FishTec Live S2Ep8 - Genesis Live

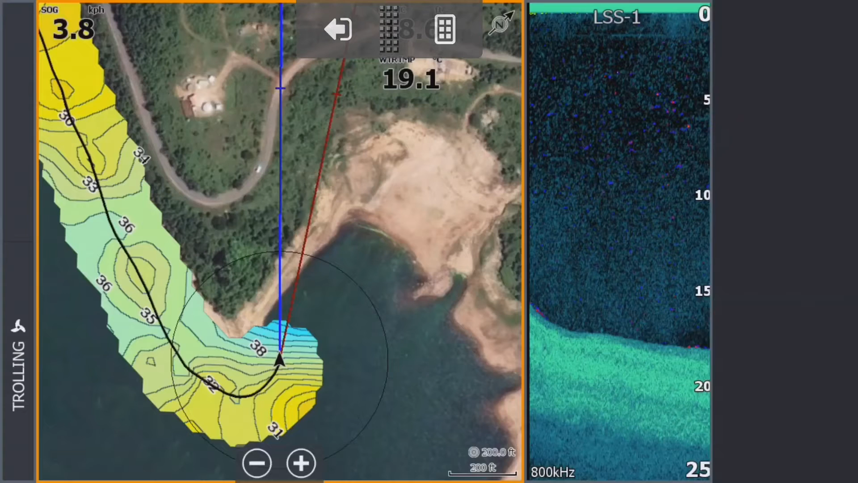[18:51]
but you want to still fish and see uh your your charts behind the the genesis live unfortunately once you've sort of activated the panel and you've got this genesis live on like that um it's going to be writing on top of your charts you're not going to see what's behind there however
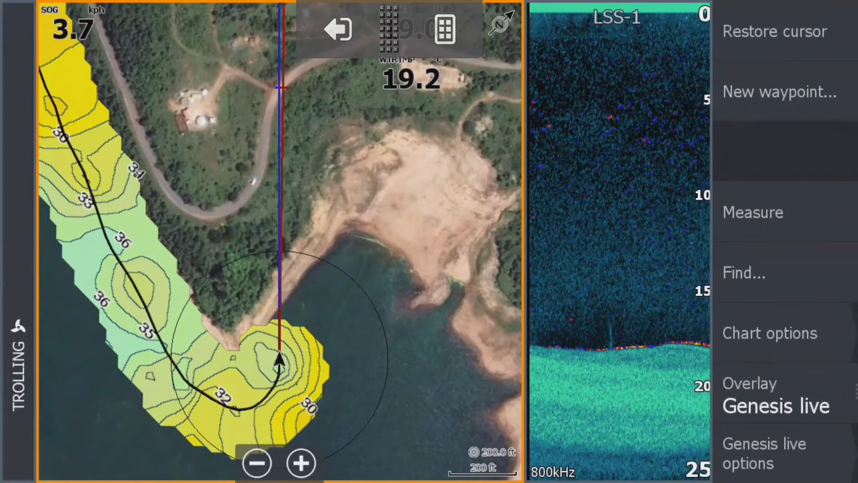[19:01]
if we hit the pages button and you create this chart plus chart plus down or structure to create your uh fish reveal we're going
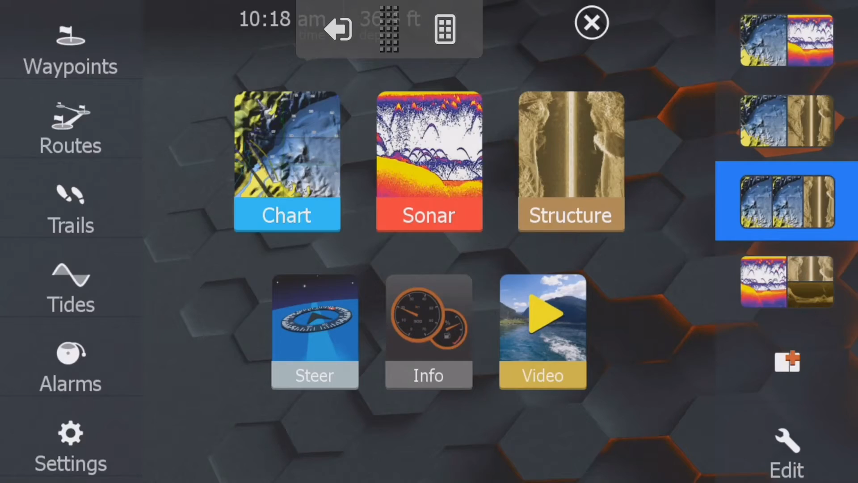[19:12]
to make that then you know you guys know how to do that you drag in the the panels um and there you have it um you've now got uh your genesis live on top of your satellite for example uh
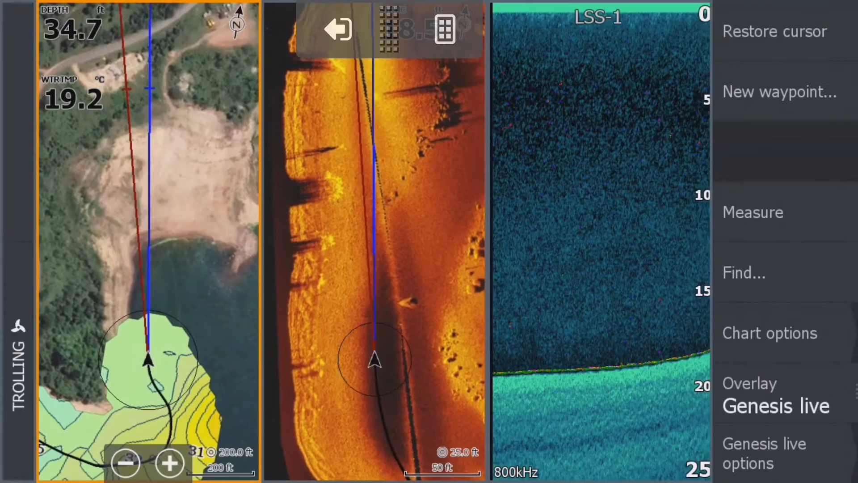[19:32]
On screen: depth 34.7 ft, water 19.2°C
you've got your um ultra hf in this case in the middle let's swipe that out the way so we've got bigger panels and there we go
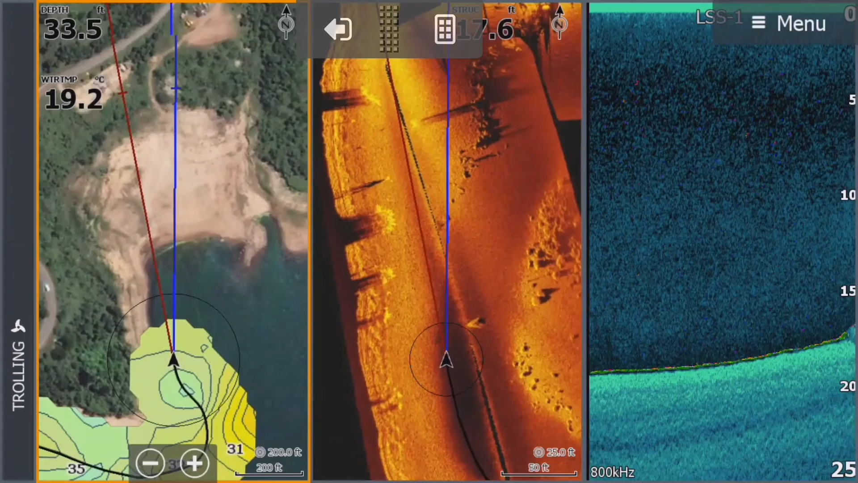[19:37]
On screen: depth 33.5 ft, water 19.2°C
sorted guys as uh as you saw there um
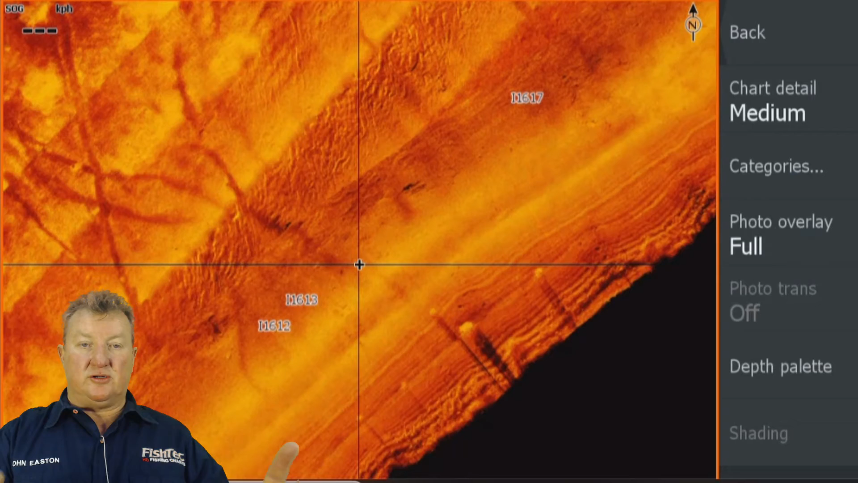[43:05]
and custom depths and all that type of thing be my guest um watch my last show that was episode seven i know this one's labeled it as episode seven it was a mistake when i when i put it together but um yeah so so so what you can do now
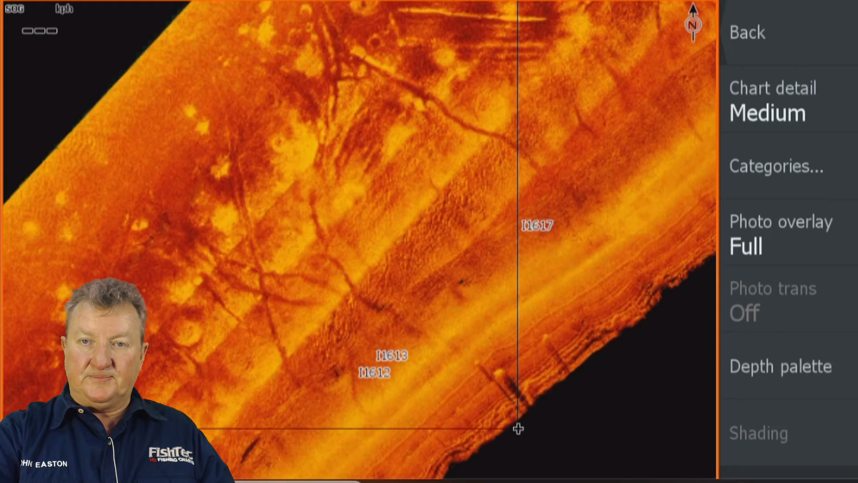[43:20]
you go back and you go to your overlay data and you can turn your
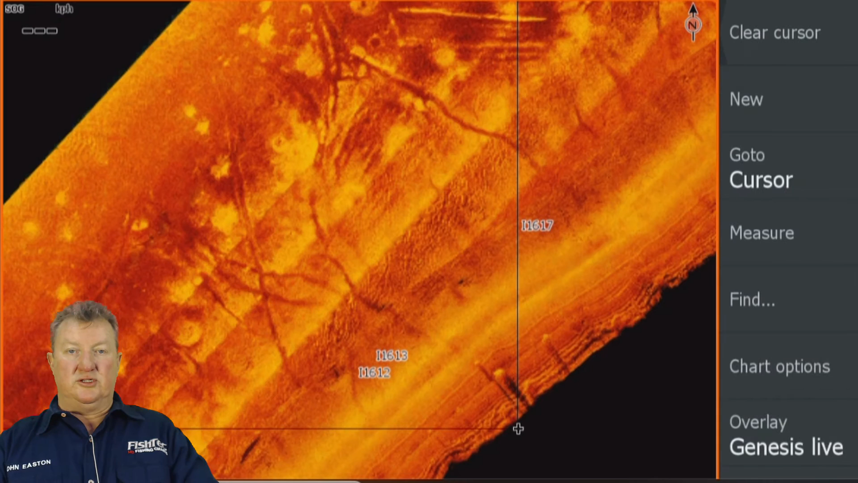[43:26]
genesis live on and there we go bang it's on top there what you can also do under your options is um you can turn on your transparency if you want to if you want to see what's happening behind uh that doesn't work very well it's the first time that i've actually tried that i'm glad that we did do that
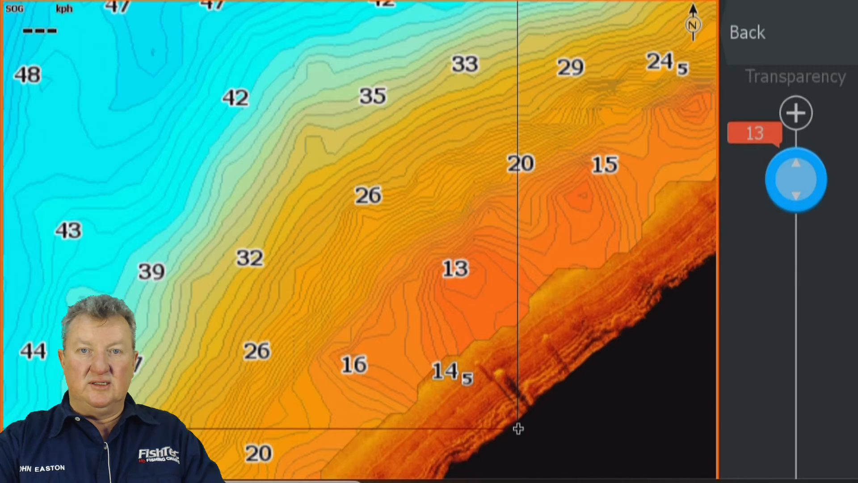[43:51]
yeah i know that that didn't work well at all okay so we won't be using genesis live transparency that
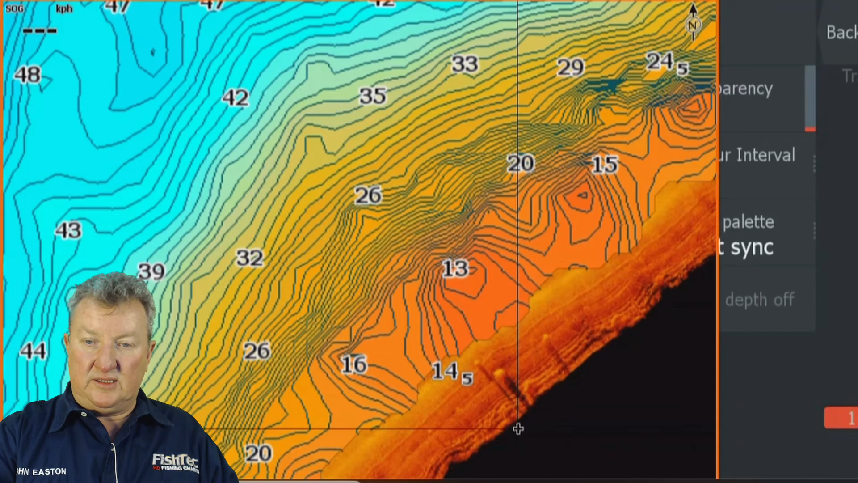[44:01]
definitely doesn't doesn't do anything for us i was hoping that we'd get a transparency we could see the charts behind it but obviously doesn't do that the contour interval if it gets too busy you can turn it down to medium or low and you can see what it's doing there it's giving uh intervals in this case now 18 to 24 is there that's a six foot uh interval difference what
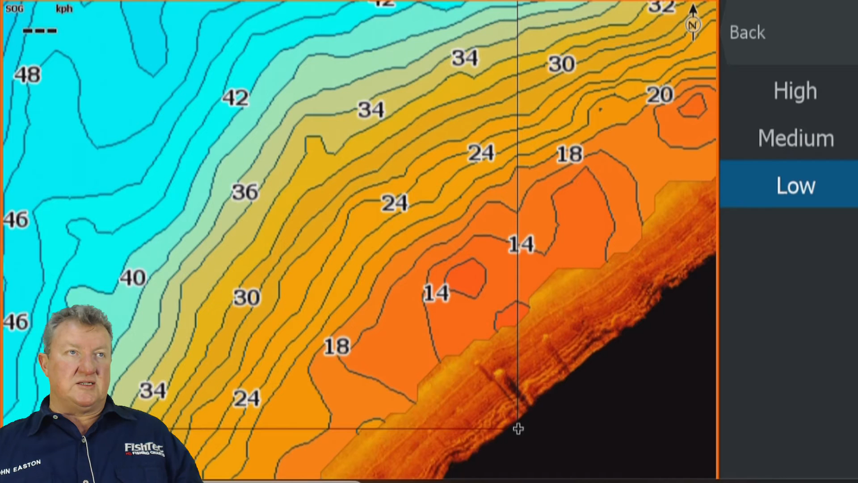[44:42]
was it 24 i can't see the next one 24 yeah it's roughly around there call it six foot between there um just so that it unclutters it's it slightly so
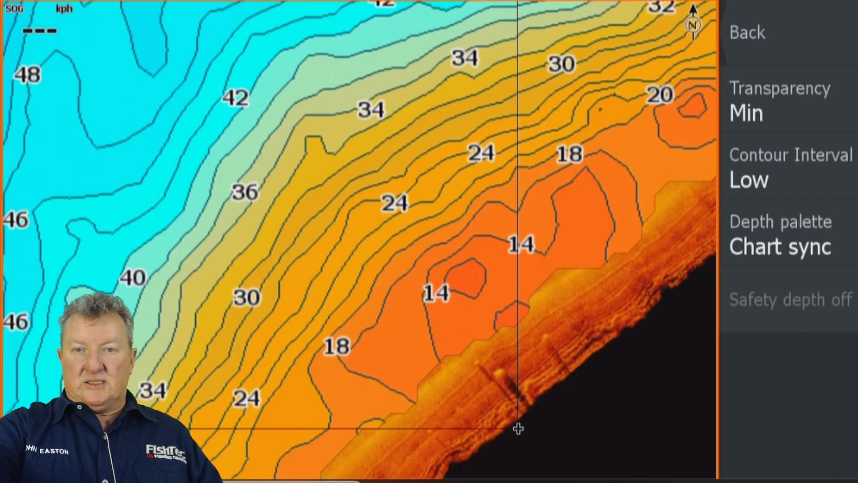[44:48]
from a genesis live perspective i think that's about it guys um you know while i've been talking i've been thinking geez i wish i did a couple of other things to show you but i think we've roughly covered what what you need to know i will be submitting this on youtube so you could go to this and break it down and just watch that section where we talk about uh your primary and your slave card that is going to become important especially if you're working with someone else or multiple units or